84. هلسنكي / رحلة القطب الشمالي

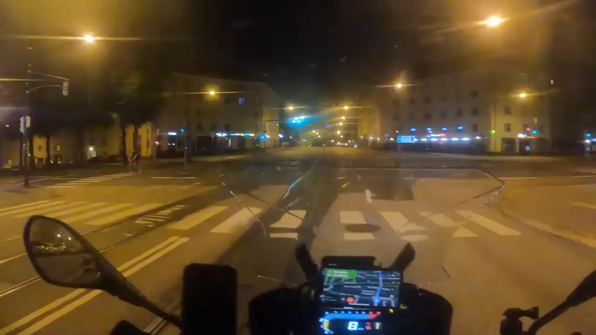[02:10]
ما في احد على الطريق ابدا، ما كنت اشاهد غير نور دراجتي. كنت امشي واقول يعني وين العالم، وين ما في بشر،
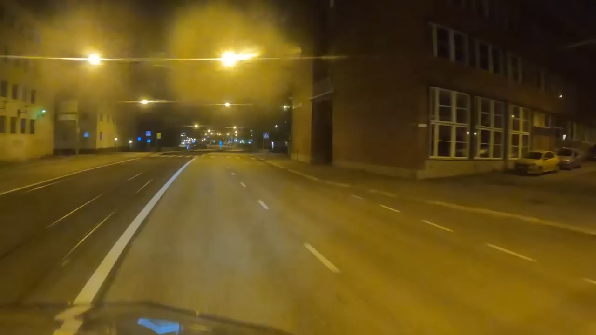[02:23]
يعني ما في احد، انا رايح العاصمة ما في احد على الطريق، وامشي مسافات ما اشوف احد ابدا. تميت بروحي، قلت يلا يمكن لما اقرب من العاصمة يمكن راح اشاهد احد على الطريق، لكني تميت فترة ما اشاهد احد على الطريق لغاية ما وصلت. تقريبا قدت لمدة ساعتين ووصلت الى العاصمة
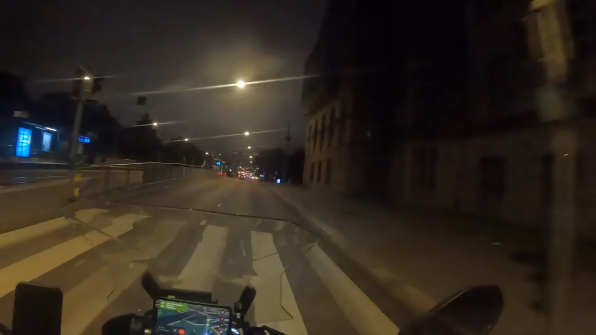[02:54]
هلسنكي. حتى يوم وصلت كانت الحركة خفيفة جدا، بديت أشوف بعض الناس في المدينة، وقمت أحس أني خلاص عرفت أني وصلت، لكن الليل وما في أحد طالع،
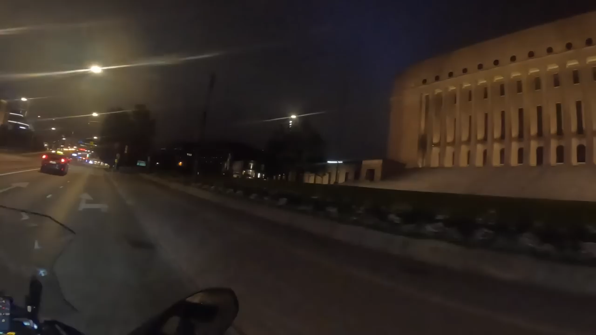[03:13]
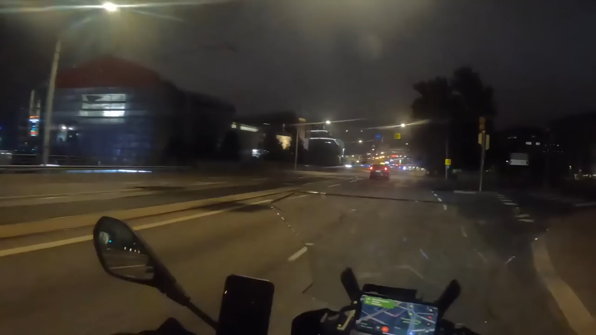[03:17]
ما أدري وين أروح بالضبط، وين أسكن. حطيت بالي أني أروح وسط المدينة، توجهت إلى وسط المدينة، شاهدت الفنادق،
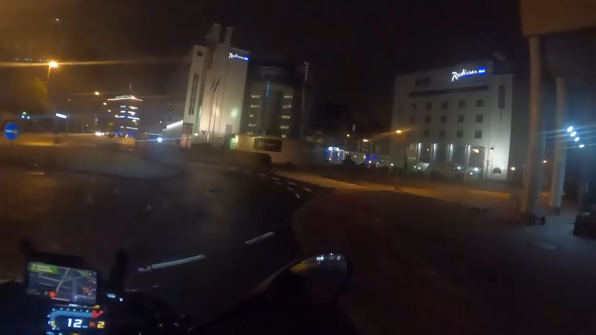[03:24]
وانا اتجول وسط المدينة الى اللوكيشن اللي انا حاطه في فندق راديسون بلو.